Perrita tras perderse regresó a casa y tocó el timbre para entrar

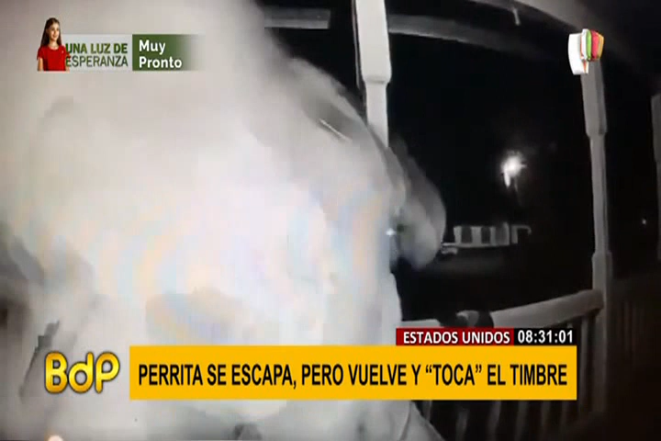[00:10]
Algo le habría llamado la atención. Le metió un lengüetazo a la cámara. Sí, y sorprendió a sus dueños porque había sido dada por desaparecida siete horas antes, pero en la madrugada ella decide regresar y tocar el timbre de su casa, ¿no?